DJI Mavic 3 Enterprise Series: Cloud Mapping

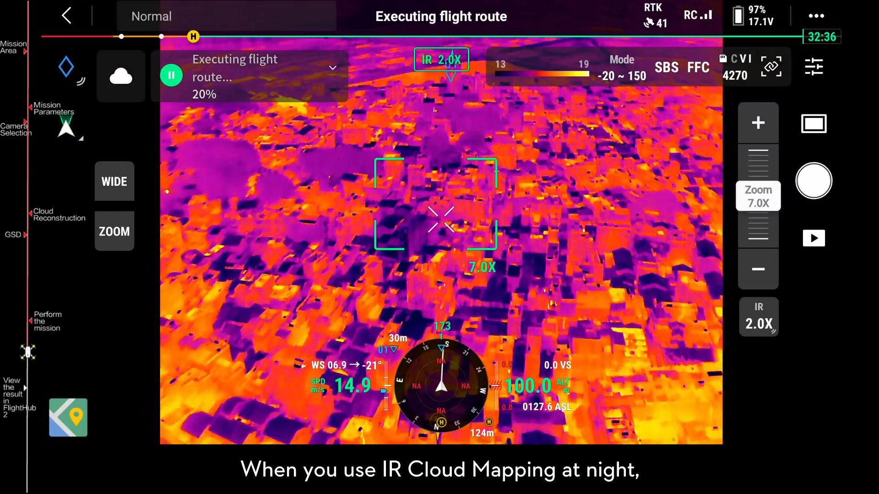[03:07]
When you use IR Cloud Mapping at night, the Obstacle Avoidance function and Terrain Follow will be disabled.
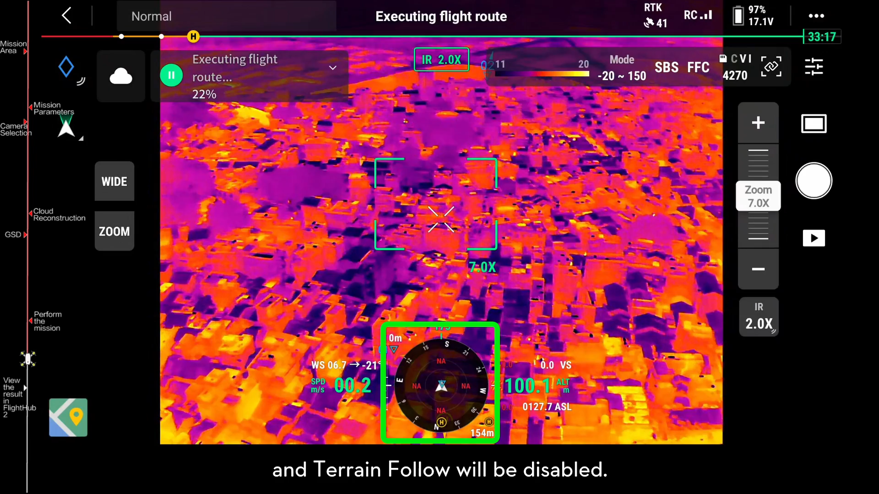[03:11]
Before the mission, you can have a manual flight at the same altitude to check the obstacles.
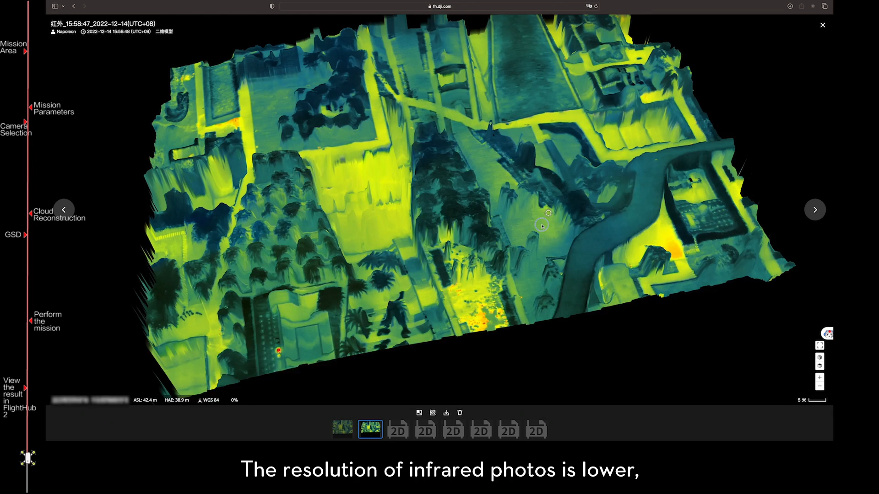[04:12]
and the infrared cloud mapping result cannot be used for temperature measurements.
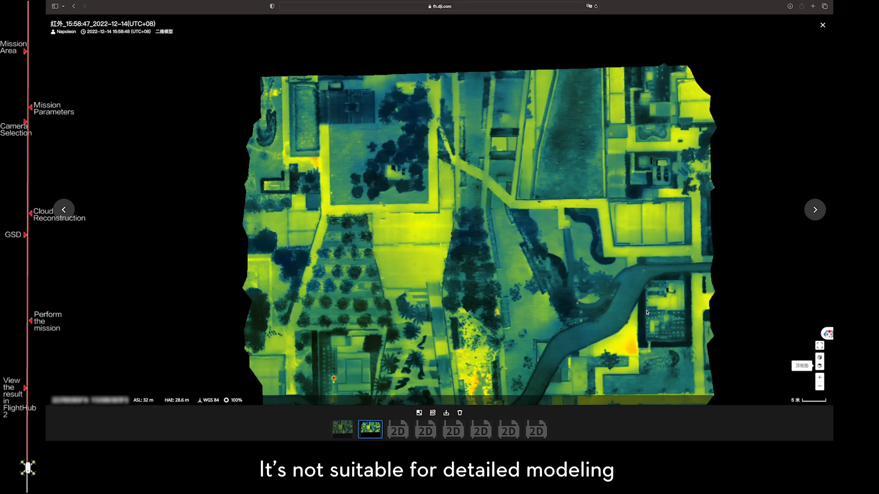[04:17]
It is not suitable for detailed modeling, but can be used in fire or flood situations.